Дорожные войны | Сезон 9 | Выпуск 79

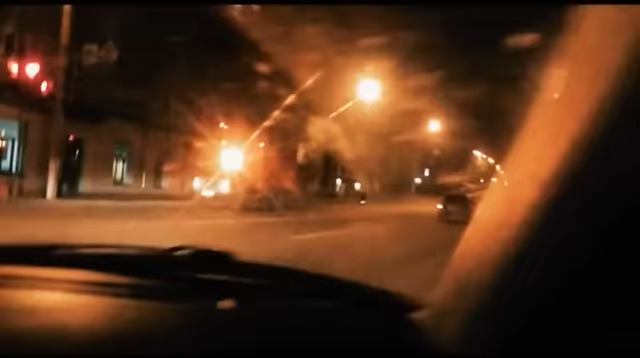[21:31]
Ночью у одного из водоёмов Кировской слободы Дымкова Едва не произошёл наезд на человека